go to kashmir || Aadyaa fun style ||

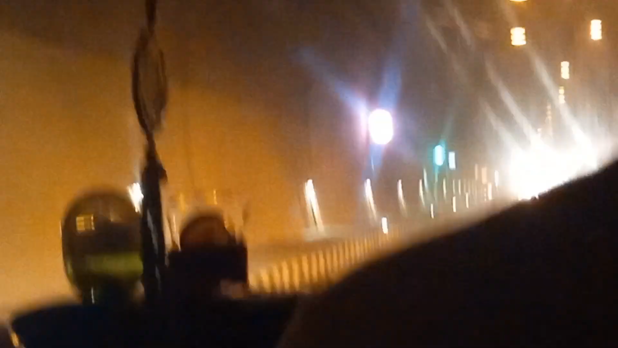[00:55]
अपने विंडोज ओपन मन करना और एर कंडिशनर लगा लेना ये 9 किलो मेटर लंबी है